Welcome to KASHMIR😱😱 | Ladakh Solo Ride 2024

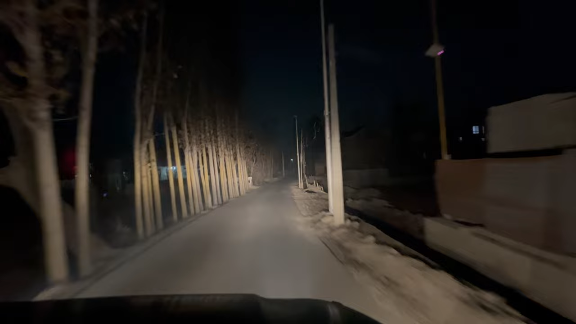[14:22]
तरीके का रास्ता बन गया है, आप देख पा रहे होंगे, सोनमर्ग के लिए जो कि पूरा रूरल इलाकों से होते हुए जा रहा है। ऐसी जगह पे होटल की तलाश नामुमकिन है, कोई थोड़ा बड़ा कुछ आएगा तो ही हमें कुछ मिल पाएगा। एंड मैं अपने बनाया रास्ता तो अभी क्या ही कर सकते,
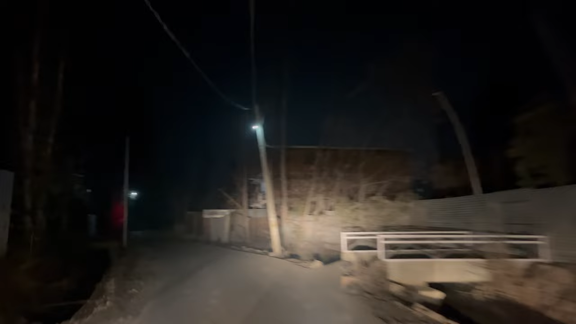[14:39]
आगे हाईवे शो कर रहा है तो आगे हाईवे मिल जाएगा अपने को सोनमर्ग के लिए जो है।
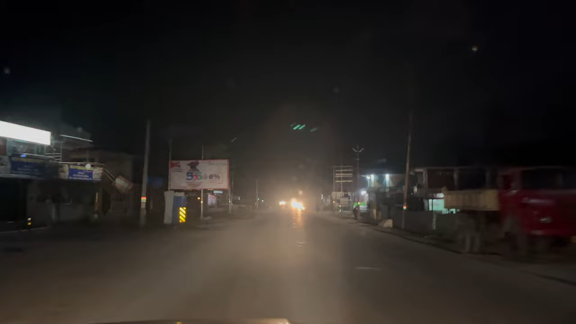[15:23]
निकल ले रहा हूँ मैं अभी, आगे कुछ बड़ी ऑप्शन आता है तो रहेंगे।
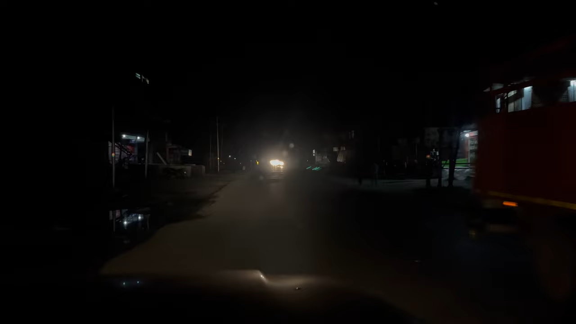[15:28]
इधर तो सीआरपीएफ का नाका लगा हुआ है, ये अपनी गाड़ी खड़ी है, ये एक छोटा सा रेस्टोरेंट है, काफी अच्छा है और ऊपर रूम हमें बढ़िया मिल गया।